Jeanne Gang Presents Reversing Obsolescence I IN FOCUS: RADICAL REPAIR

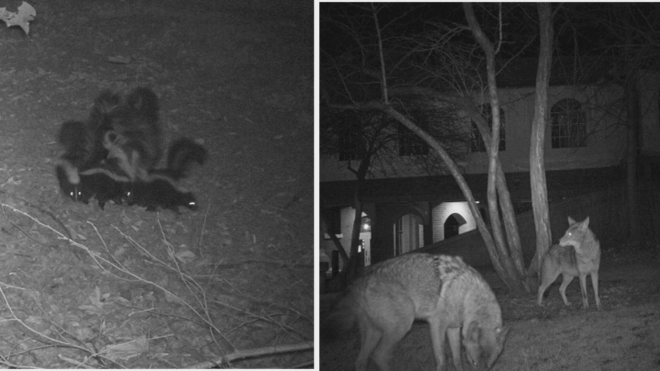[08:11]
And we can see how this is attracted. These are night cams that we have in the at the Lincoln Park Zoo nature boardwalk. And I mean, even large scale mammals are coming to this place, which is pretty exciting to me.